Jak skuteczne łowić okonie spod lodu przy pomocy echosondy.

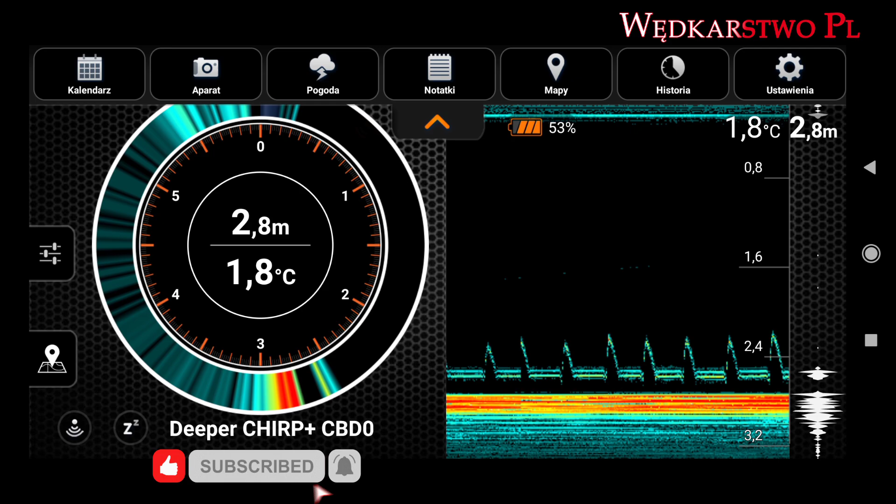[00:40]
On screen: depth 2.8 m, water 1.8°C
Na filmie zobaczycie prowadzenie blaszki, tak jak to właśnie widać teraz na ekranie, łowice okoni,
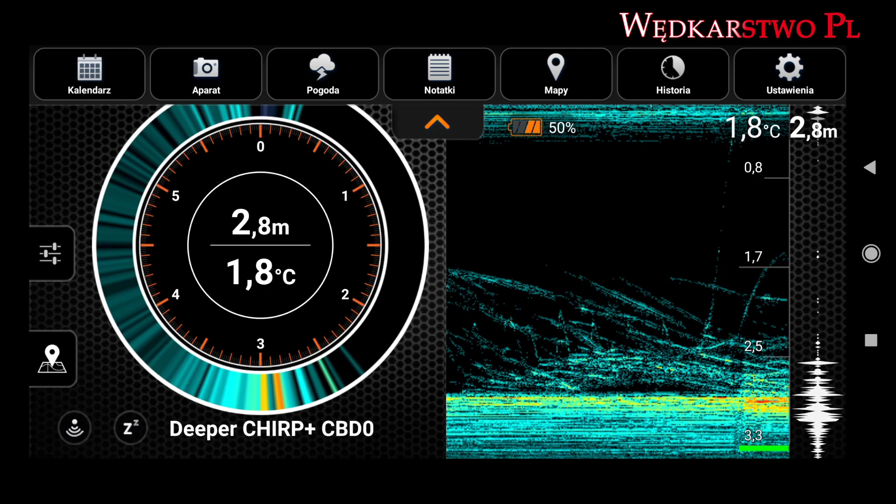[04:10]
On screen: depth 2.8 m, water 1.8°C
I tutaj znowu opada blaszka. Tutaj znowu stado się podnosi delikatnie i znowu wyszedł okonek. Tutaj jest taki łuk, taki fajny, widocznie ten okonek szedł za tym wyciąganym okonkiem. Tutaj już jakieś ciut większe podeszły. I znowu wyszedł okonek, znowu jest takie postrzępione. Blaszka znowu opada. Naprawdę bardzo fajne, skuteczne łowienie, gdyż można po prostu kręcić dziurę, wkładać dipera. Mam oczywiście taki case do telefonu, żeby nie zamoczyć telefon, także można sobie pospacerować po lodem, jeżeli ktoś ma jakieś głębsze zbiorniki.
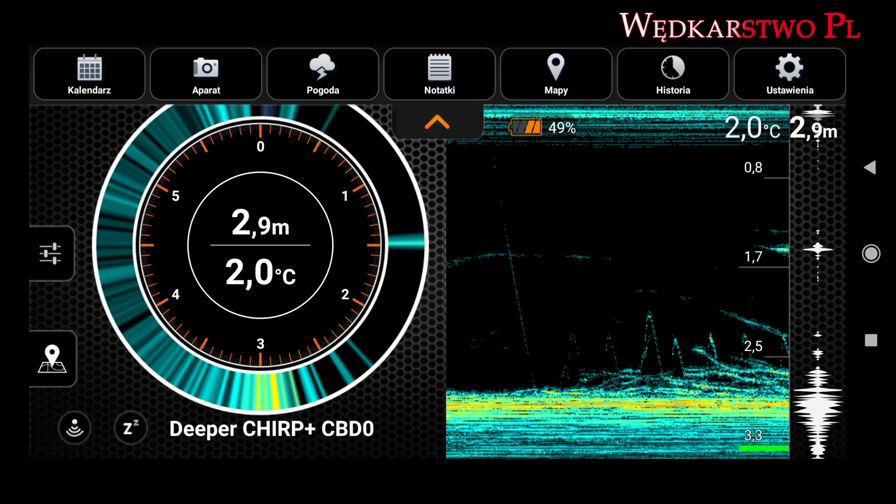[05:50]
On screen: depth 2.9 m, water 2.0°C
miałem z tego zbiornika odłowić ileś tam okoni i zarybić inny zbiornik. Oczywiście nie są to zbiorniki ani jeden, ani drugi należące do PZW.
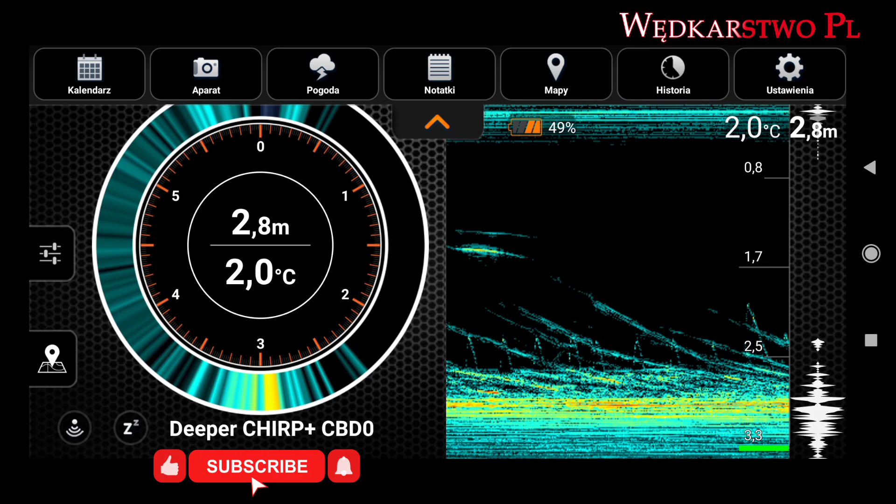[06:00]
On screen: depth 2.8 m, water 2.0°C
Mogłem sobie coś takiego zrobić, bo są prywatne i znajomego, który po prostu powiedział, że ten ma dużo okoni, a temu potrzeba było właśnie okoni, żeby przeczyścić z czubaczka amurskiego i stynki zbiornik. A okonie się nadają do tego jak najbardziej. Tutaj bardzo fajnie widać, jak blaszka jest podbijana, jak fajnie okoń podchodzi i właśnie tutaj na końcu uderzył i został wyciągnięty. Tutaj właśnie, że wyciągnął nie, to okoń jest poszarpany, bo musiał uderzyć w dipera.
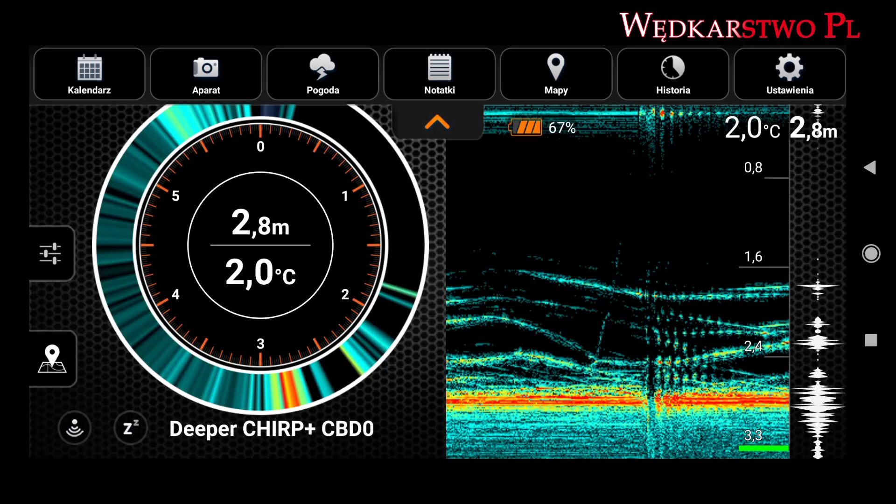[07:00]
On screen: depth 2.8 m, water 2.0°C
I są takie właśnie ryski. No tutaj były jakieś ciutkę większe też okonie, ale one nie bardzo chciały gryźć. Ale bardzo mi się spodobało to. Tutaj oczywiście troszeczkę przyspieszyłem tempo, bo naprawdę to by film musiał trwać z 40 minut, żeby to wszystko pokazać. Tutaj blaszka nie zdążyła opaść, jak widać, i od razu wyciągnęłem okonka.
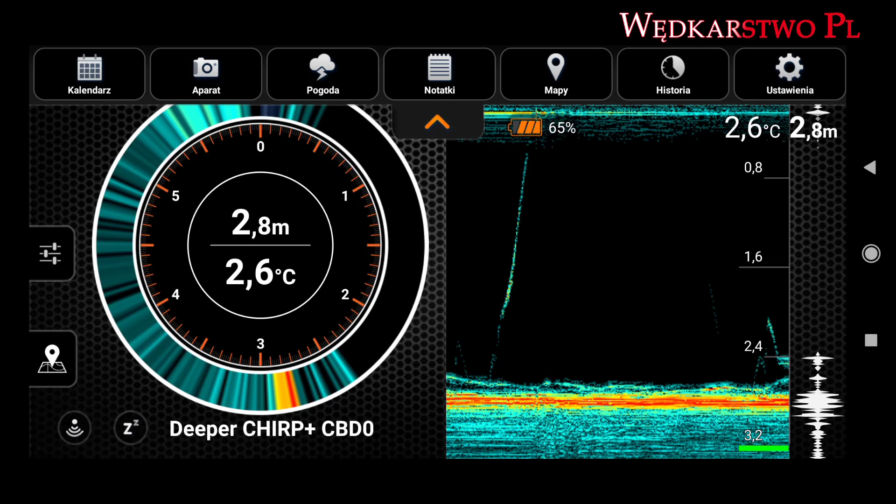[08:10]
On screen: depth 2.8 m, water 2.6°C
Takie okonki malutkie, ale żeby zarybić nimi pod kątem, żeby czubaczka morskiego wyeliminowały, naprawdę są świetnymi. No, na pewno porosną do większych rozmiarów i będzie można fajnie je połowić. Tutaj bardzo fajnie widać, jak szybkie podbijanie i pach, wyskoczył okoń.